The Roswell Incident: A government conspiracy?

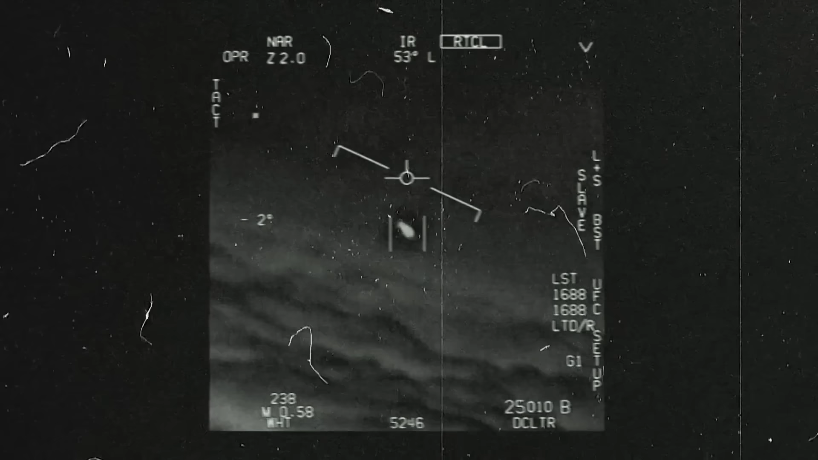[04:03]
Were those unexplained radar blips, unidentified aircraft, or something much more outlandish?
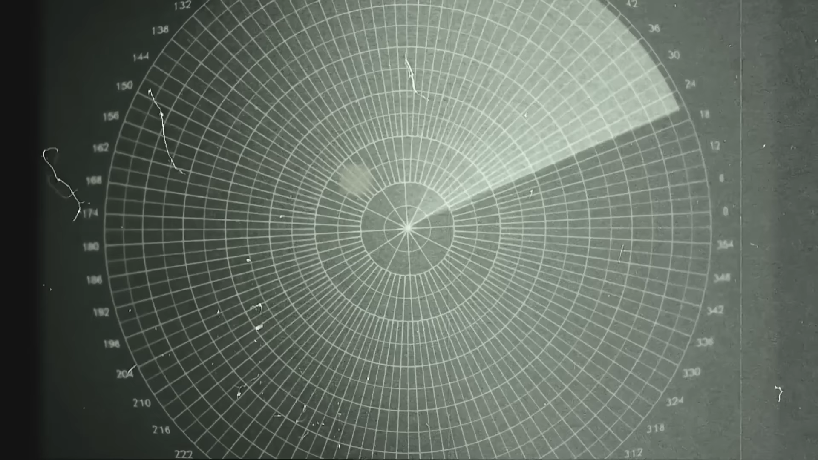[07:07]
By dawn of July 20th, the objects were gone altogether.
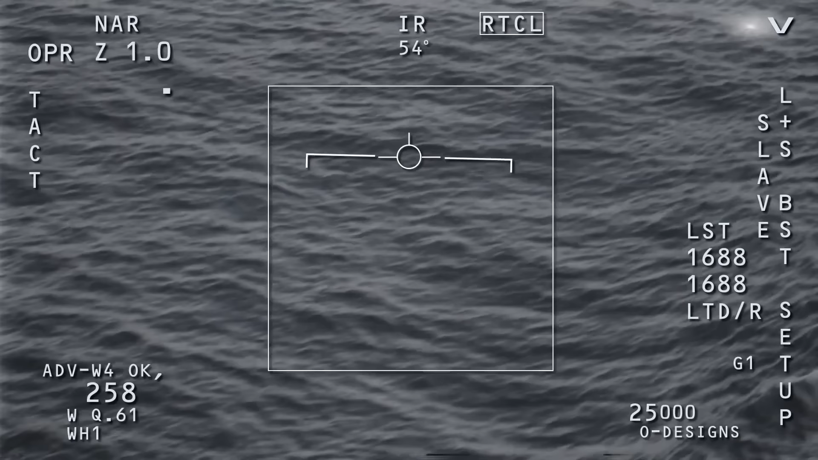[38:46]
They behaved in a weird way, as if our laws of physics didn't apply to them.